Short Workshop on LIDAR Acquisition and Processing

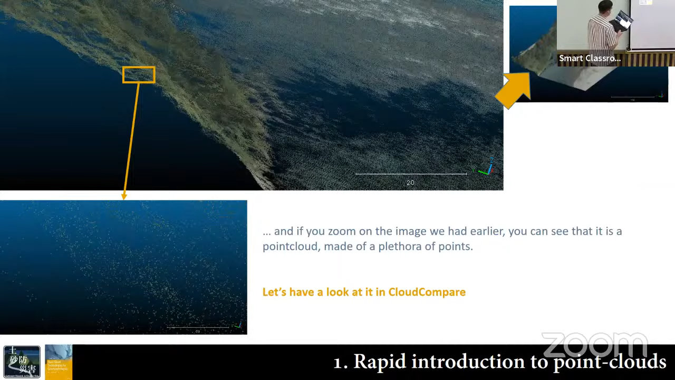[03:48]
and when you zoom that you really have points and then each point have different attributes based on what they are. Dumas. No, she has screen over there. Master Anderson.
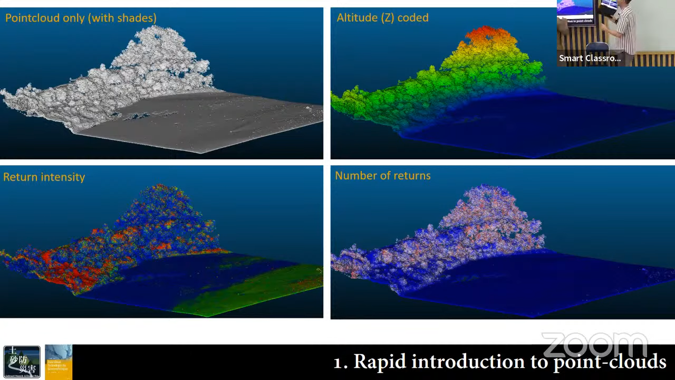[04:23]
Okay, perfect. And then I explained the concept behind the LIDAR. So the intensity being the energy.
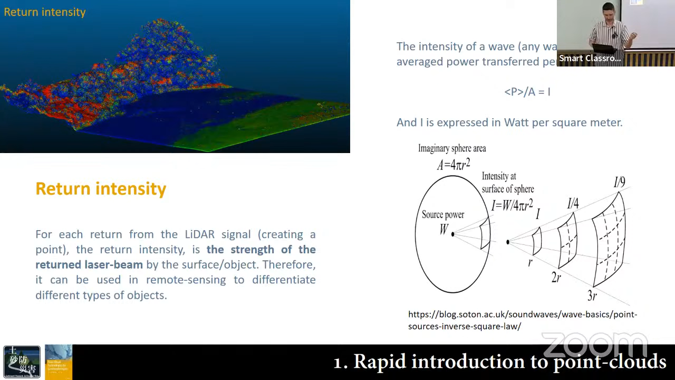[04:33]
I'm not quite sure the students really understand, they appreciated this. Yeah, divide by the distance and the surface the laser is going to impact. So you have, with the distance, the differentiation.
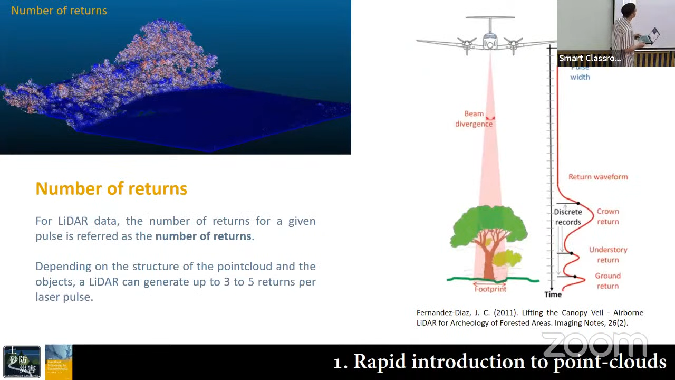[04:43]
So it's not the same distance with everything. Then I explain what are the number of returns and how you're going to differentiate the returns with the LIDAR data.
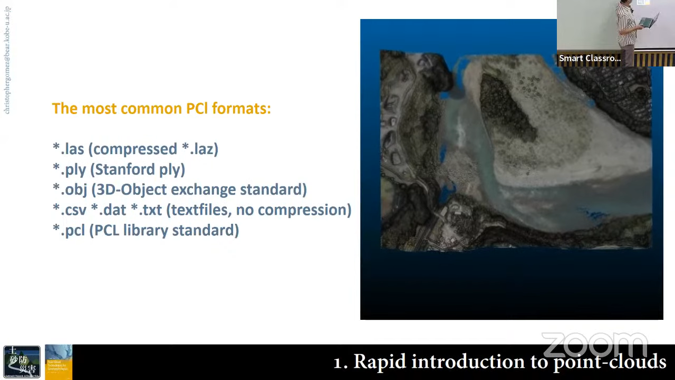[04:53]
Then I did show what are the main type of data structure that we can use. At least for geographers, there are other type of data. I give it 5 minutes break.
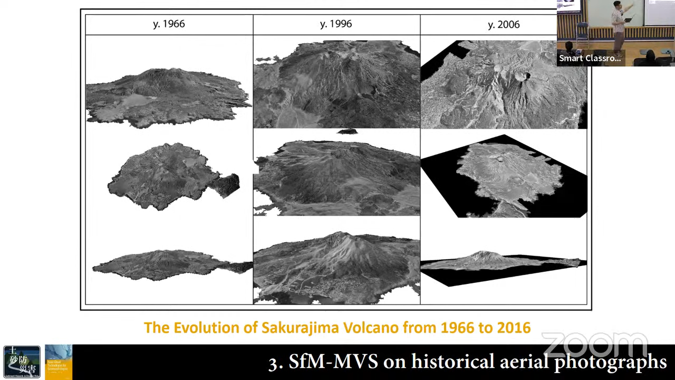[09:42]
Like data you were not able to construct in the past, you can rebuild now. I think this is more important eventually, even than using a UAV or a drone today. Because data that were lost can be actually given a new life.
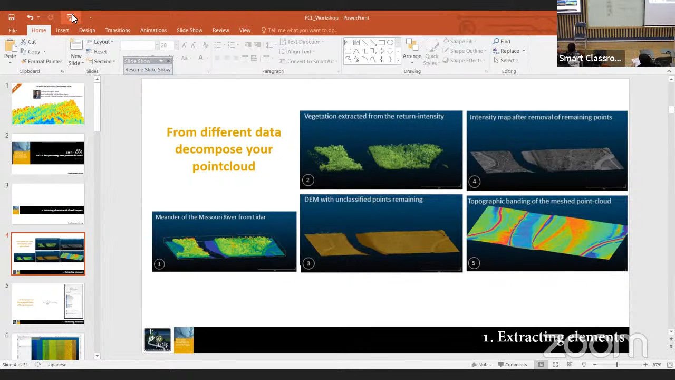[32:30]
Yeah, I was a very bad student. Yeah, Nakalskari, when I was young. Okay. So I was talking to you about the different elements that you have in your point cloud, and we will use actually those attributes, the different attributes, to make a classification like we do in remote sensing. So this is an example of vegetation being extracted from return intensity. But if you look at the remaining points,
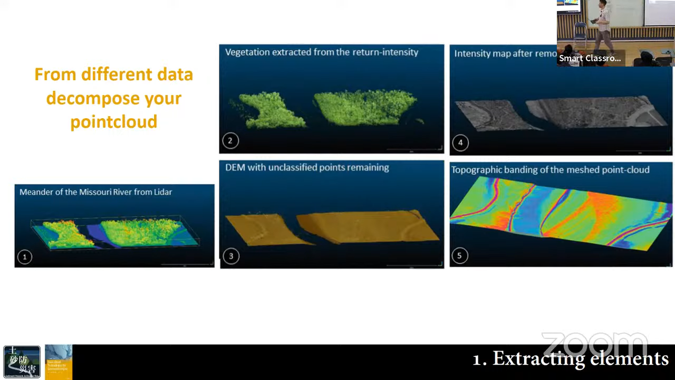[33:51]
This works well near a river or in and around quite flat land, where it's like the most simple case. When you start to have like complex geomorphology, it needs a bit more time and a bit more different approaches. But in general, when you have your point cloud, the way you can look at it, the point cloud is going to be a sum, like a group
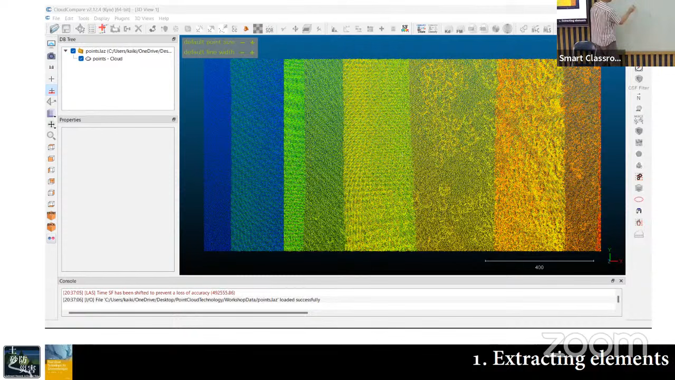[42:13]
we fly the UAV with the LIDAR in Japan. Centimeters back and forth, 60, 90, same path, slower, slower, so that we get more points. We compare the data from one to the other, same place, no change, nothing. In forested environment, what is the error?
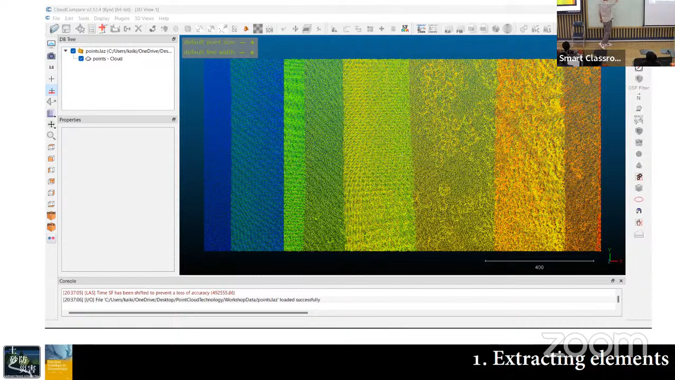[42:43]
We compare the difference. What is the difference between the, what do you think is the difference? How much difference? 10 centimeters, 5, 20, or 2 millimeters? How good do you think the result compare? What do you think we have? It's a question because you will know, of course. For forest environment, 3 meters. 3 meters difference. Same place, same sensor, same UAV.
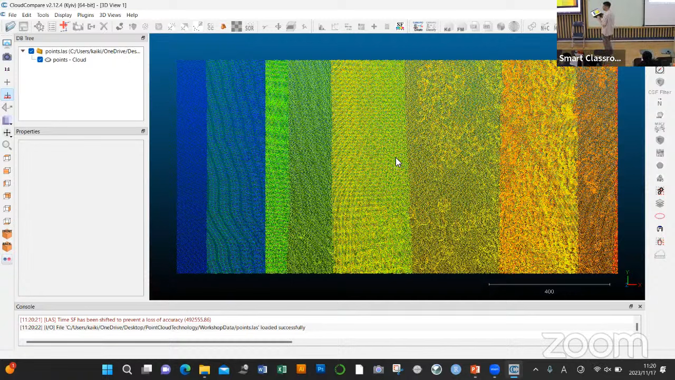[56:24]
So that's the band swath we had a look at earlier. So if you go on top, you can then rotate your 3D and see that the location I've chosen is actually a lake shore with forest. But when you look at it, very ugly, not see much. So the first thing I want you to remember is to be able to put an EDL shading.